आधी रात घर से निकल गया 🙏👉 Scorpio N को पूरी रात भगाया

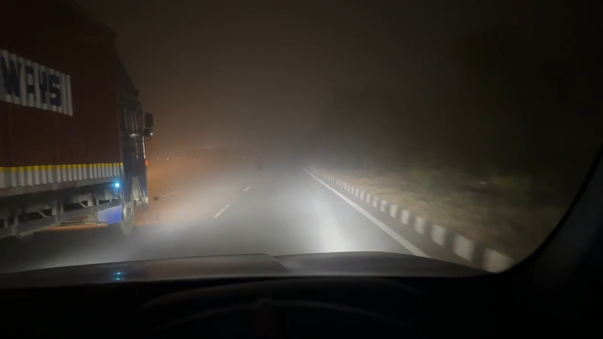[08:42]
ये फोग बढ़ता जा रहा है और इतना बुरा बढ़ रहा है, हाथ से हाथ नहीं दिख रहा, देखना लो बीम ये हाई बीम, बिल्कुल भाई इनविजिबल हो रहा है सब सिस्टम यार, इतना भयंकर कोहरा, लिमिट होती है यार।
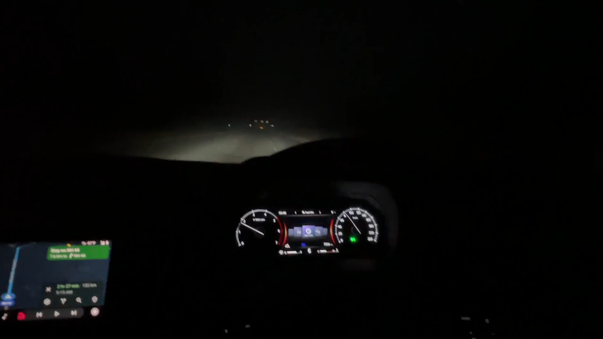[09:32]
वरना मेरा पंजा थोड़ा भारी है, मैं 110-120 के लगभग चलाता हूँ,
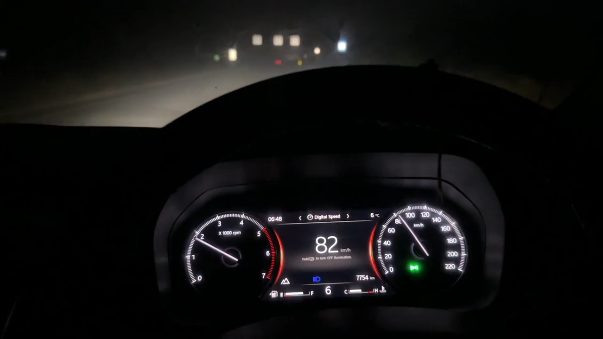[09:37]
इससे ऊपर ही जब खाली रोड रहता है, अब देखना कोई एक गाड़ी दिख रही है, वो भी यार कम से कम भी 600-700 मीटर दूर, तो भाई फॉग भी है, मैं कैसे भगाऊँ इसको। तो अब घर वालों ने भेजा है कि भैया जय माता बुला रही हैं,
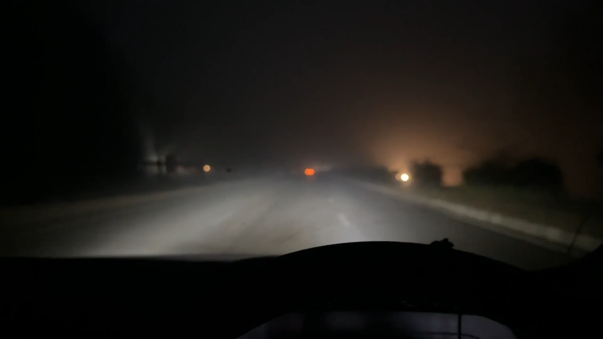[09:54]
तो भाई फिर कैसे भगा सकते हैं ना यार, 7 बजे तक भी दिन नहीं निकलता यार। वो देख रहे हो आप, 7 बजे तक दिन का डीपी नहीं है अभी। भाई अभी टाइम देखो जरा आप, टाइम हो गया 7:30।